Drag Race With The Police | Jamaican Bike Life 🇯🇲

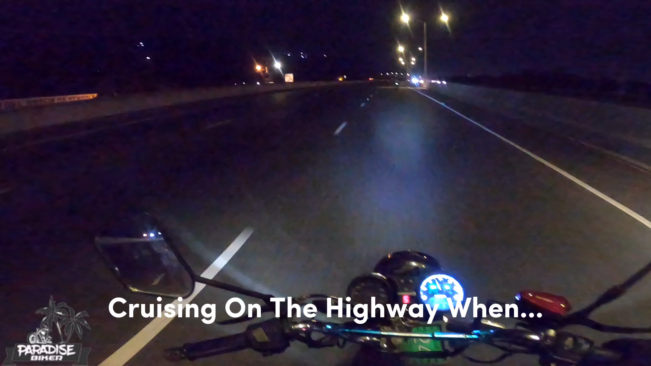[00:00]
Cruising on the highway one. Come on! The old man just fly past me a while ago, dog.